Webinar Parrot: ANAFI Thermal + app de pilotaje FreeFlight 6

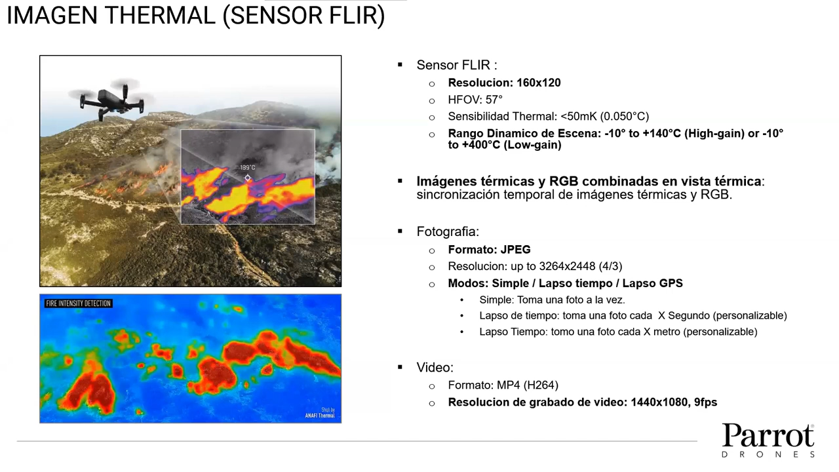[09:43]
De fotografía tenemos diferentes modos. Entonces, un modo simple, un modo de lapso por el tiempo, un modo de lapso GPS. Eso está con la cámara térmica FIA. De la cámara RGB, la cámara RGB es una cámara Sony CIMOS de 21 megapíxeles.
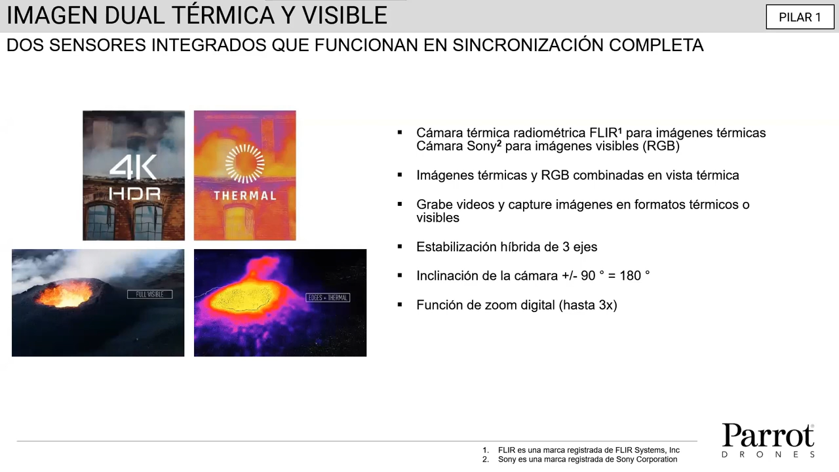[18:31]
Eso lo veremos también en vivo después. La esterilización es una esterilización híbrida de tres ejes, la inclinación de la cámara puede ser de 180 grados y tenemos esta función de zoom digital. Ahora vamos a pasar a la plataforma en su mismo y lo que viene también en el kit.
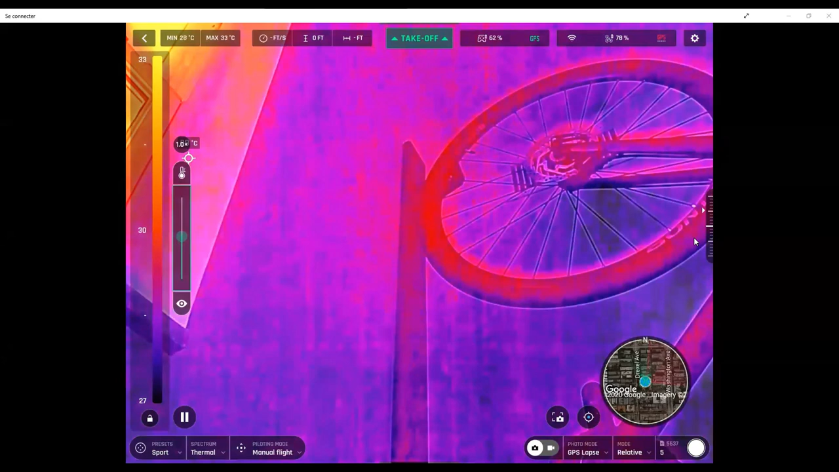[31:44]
On screen: max 33°C
Entonces, estamos sobre el modo relativo aquí. Y aquí estoy jugando con el blending. Eso, ¿cómo les explique? Tenemos la mezcla de las dos cámaras, es decir, la mezcla de la cámara visible, eso es el visible, o la cámara térmica. En térmica ustedes se pueden dar cuenta.
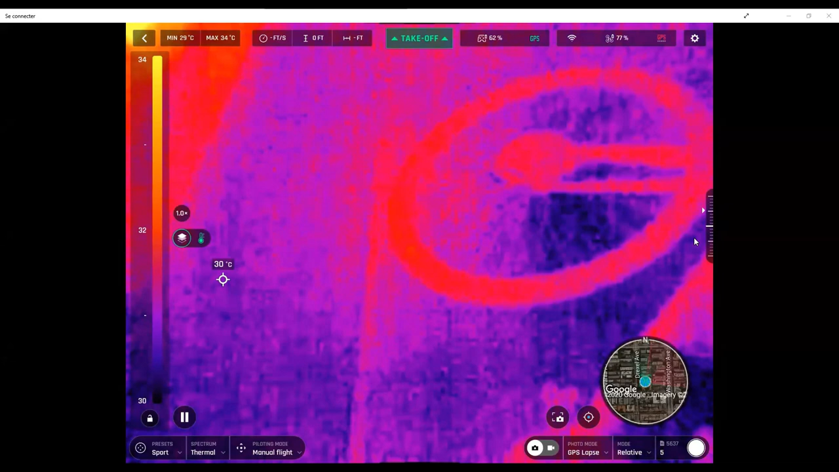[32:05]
On screen: spot 30°C, max 34°C, min 29°C
Vemos las temperaturas, sí, pero no vemos mucho de contexto, ¿no? Y entonces, cuando introducimos las dos cámaras y que mezclamos las imágenes, vemos mucho más contexto. Y eso es bien importante porque, por ejemplo, aquí podemos aún leer lo que está escrito sobre la rueda de la bicicleta. Entonces, aquí tenemos siempre la temperatura y entonces podemos ver de
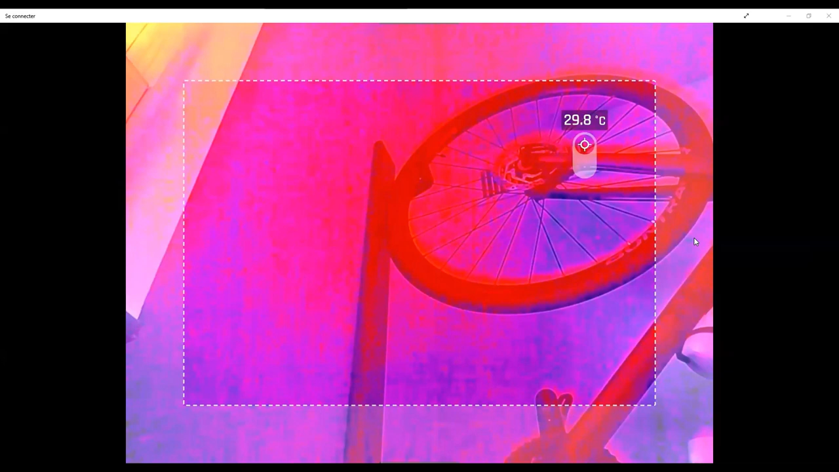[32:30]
On screen: spot 29.8°C
manera fácil lo que está pasando sobre la pantalla. Ahora, si cambio de modo, que paso un modo de spot, voy a enfocar solo sobre las temperaturas altas de la escena.
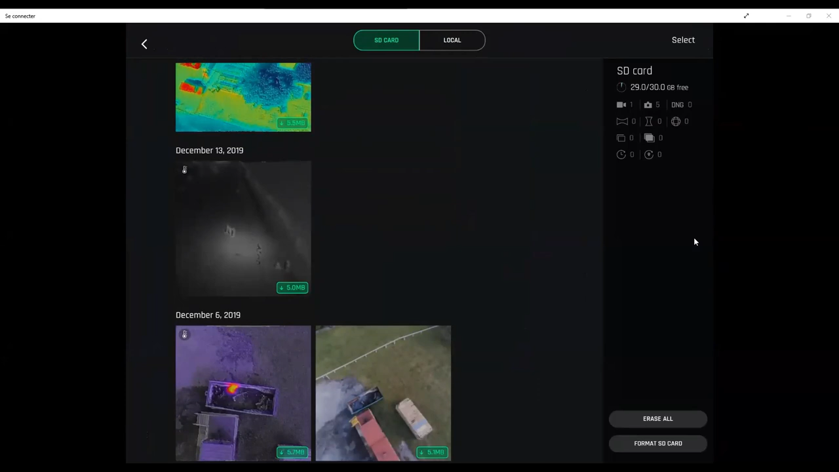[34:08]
Ok, entonces, ahora estoy accesando a las fotos que tengo sobre el dron. Y estas fotos no las descargué. Entonces, todavía puedo abrir la foto y hacer el análisis después. Por ejemplo, esto era un ejercicio que hicimos con bomberos.
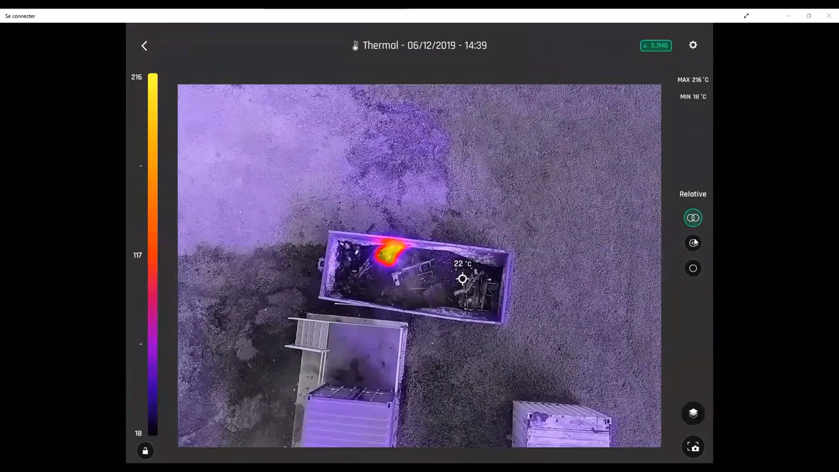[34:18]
On screen: spot 22°C, max 216°C, min 18°C
Y todavía puedo realmente ver exactamente todas las opciones.
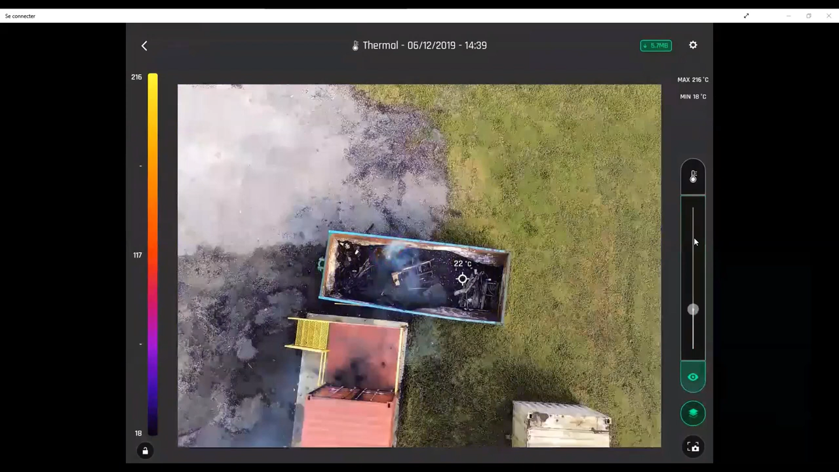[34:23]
Es decir, paso al modo visible. Todavía tengo las temperaturas.
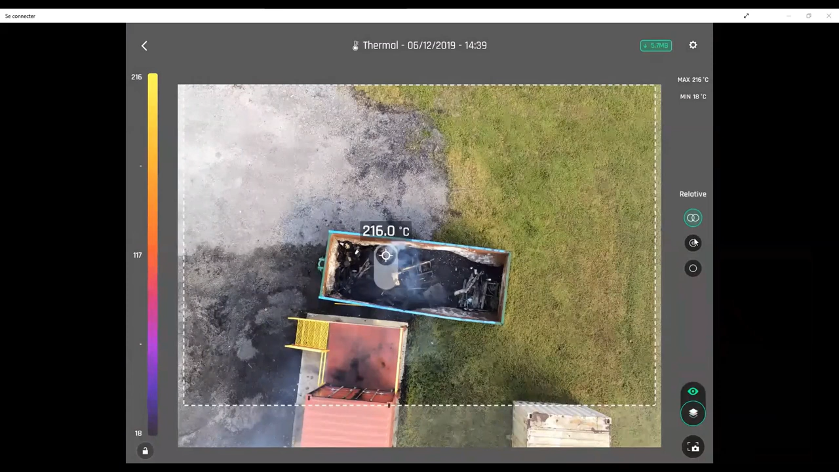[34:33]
Y entonces veo aquí que hay un fuego, pero que el resto está bastante normal al alrededor. Luego paso al modo térmico.
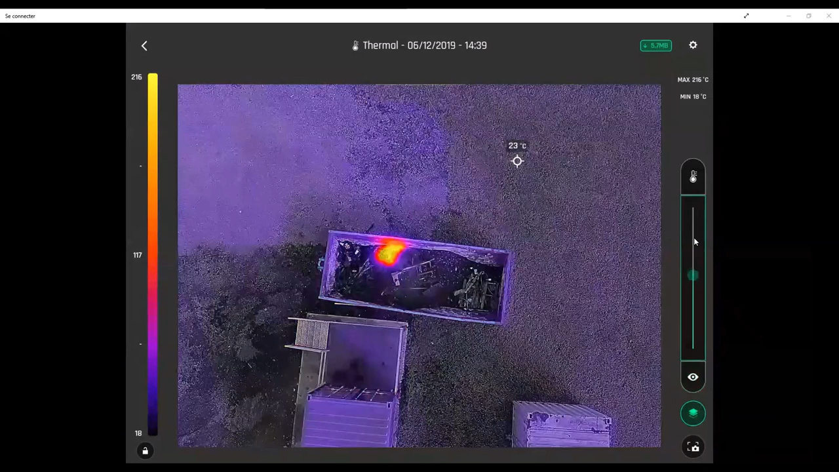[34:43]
On screen: spot 23°C, max 216°C, min 18°C
Ok, y en el modo térmico, entonces, voy a tener la opción de pasar al modo spot. Y vemos muy bien dónde está colocado el fuego o también el absoluto, el relativo. Entonces, tengo todas las opciones después. Este archivo los pueden descargar, por seguro.
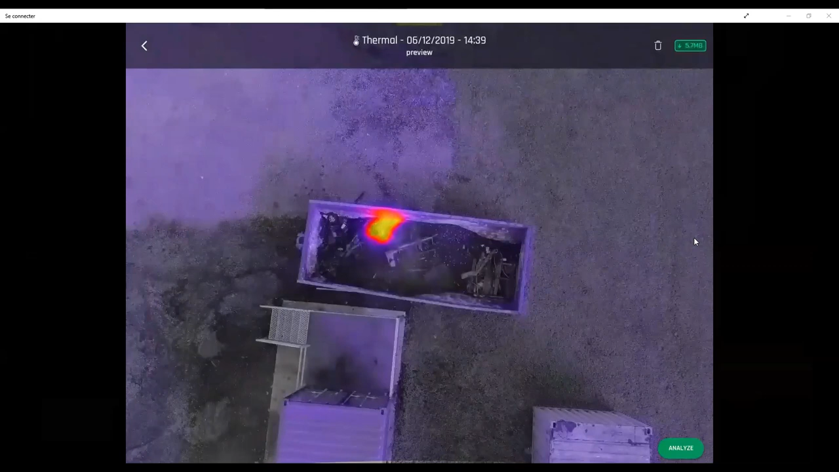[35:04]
Si lo descargan en el iPad, se va a quedar como ustedes lo han tomado.